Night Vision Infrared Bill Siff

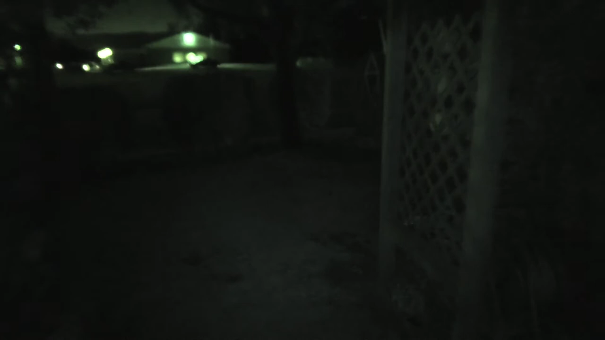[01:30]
It's pitch black out here. You can actually see what's really going on. Look, there's Sean's trailer back there. I got a light there.
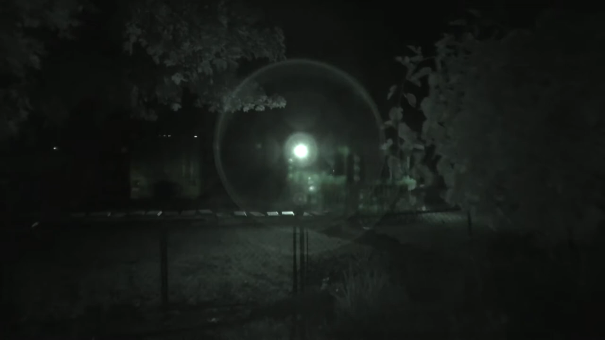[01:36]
I don't know what that is. Oh, that's my outdoor camera right there, boys. That's my outdoor camera.
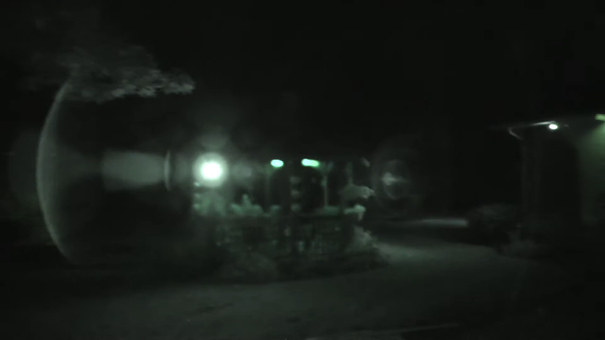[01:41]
My night vision camera. Actually, where's the other ones? You can probably see them. Oh, what'd that say? Camera running is too fast.
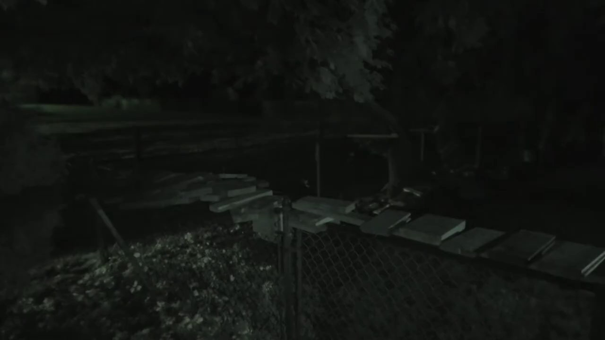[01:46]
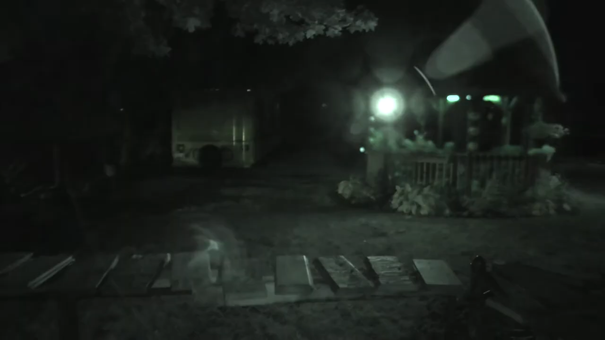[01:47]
I'm framing too fast, boys. Throw her down, Jim. Can't frame that fast in night vision.
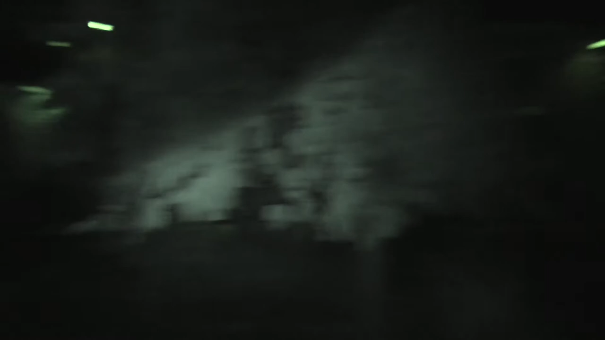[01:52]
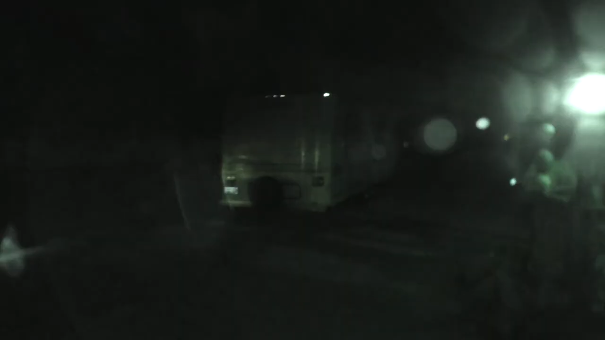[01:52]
Right, this is decent. I could do some rock crawling at night now on my broke-down old rock crawling track.
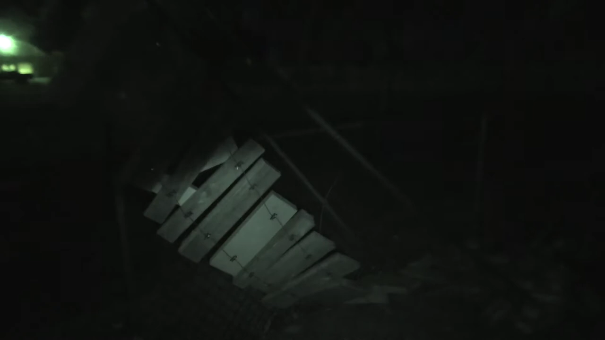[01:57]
What happened? You got a broken cable, boys. Cable L broken.
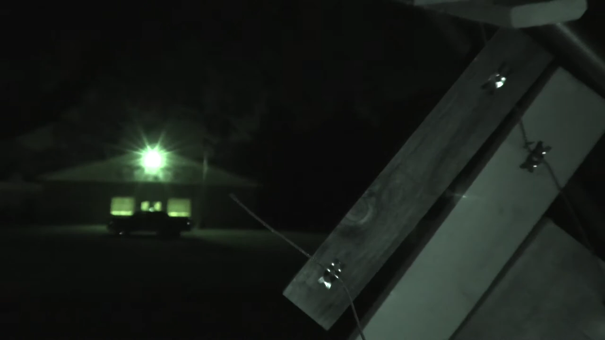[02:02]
Friggin' right is broken. Friggin' right. This is awesome. And look how bright that light is. Jim?
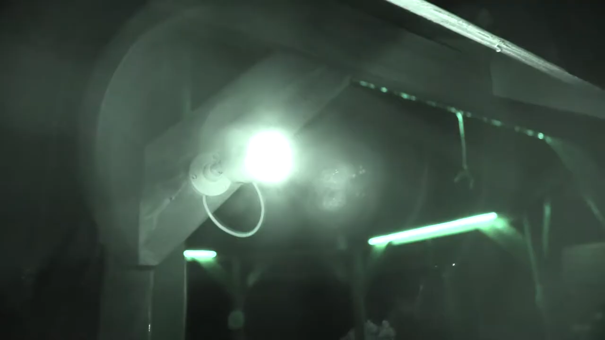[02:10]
The old camera there.
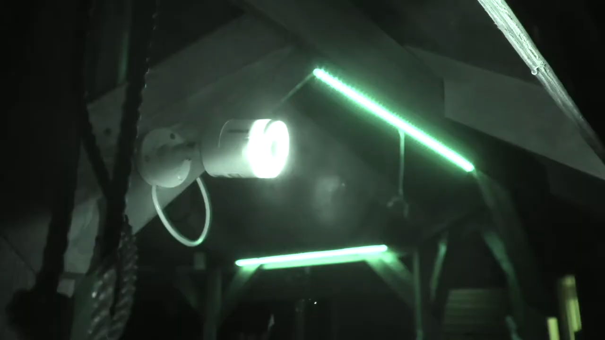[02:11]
She lights up pretty bright, she does.
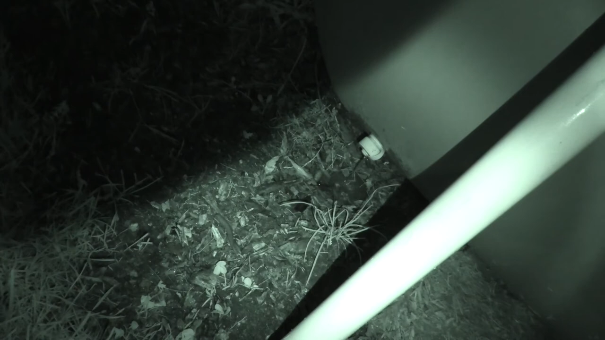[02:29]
Oh, I can't even see that. Oh, I didn't friggin' hear it, though. I couldn't even see that night vision.
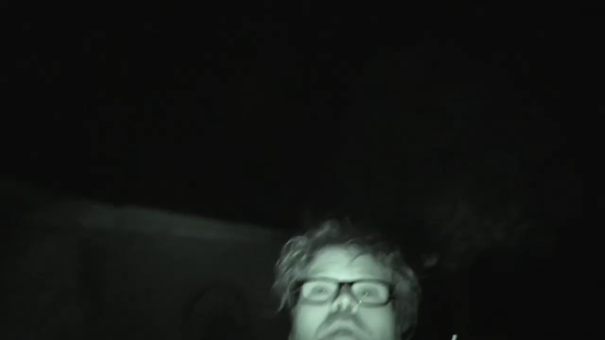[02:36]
But you guys can, eh? Friggin' right you can. Decent.
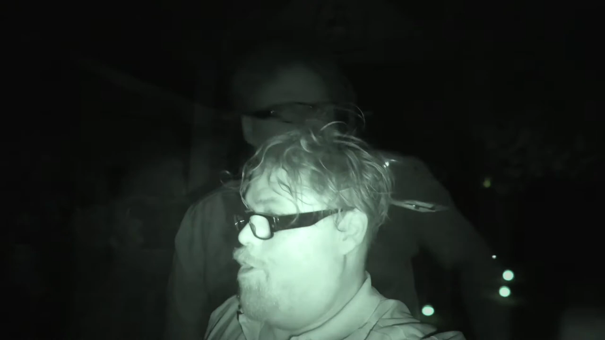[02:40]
Well, boys, hopefully you liked this episode of Night Vision with Bill Covey. Friggin' right you did. But I just wanted to put a big shout-out to Panasonic for sending me this camera to try.
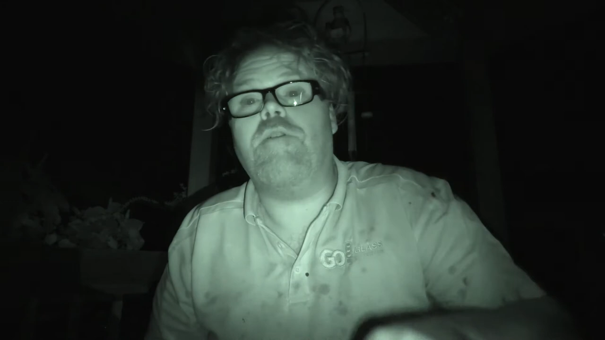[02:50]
I won't tell you what it is yet because this is just a starter video. I just wanted to see how the night vision works. And I want to get to know how to work the camera before I do a review video on it. It's got a lot of friggin' functions on it.
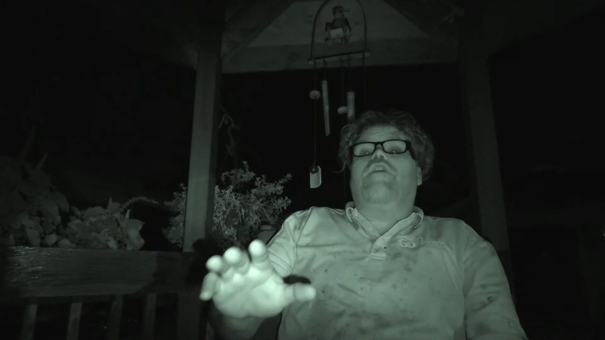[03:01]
You wouldn't believe it, boys. It's ridiculous. Put it down below what one it is, but I'll do a better video for you. Thanks, Panasonic. Why wouldn't you, eh? Why wouldn't you have a night crawl with Bill Covey? Friggin' right you better. Just gonna get cocked over now. Now I can sneak up on people and shit when it's Halloween and stuff like that. It's gonna be friggin' decent. Friggin' right it's gonna be decent. Excuse me for farting earlier, too. I didn't mean to do that. I apologize. Friggin' right I do.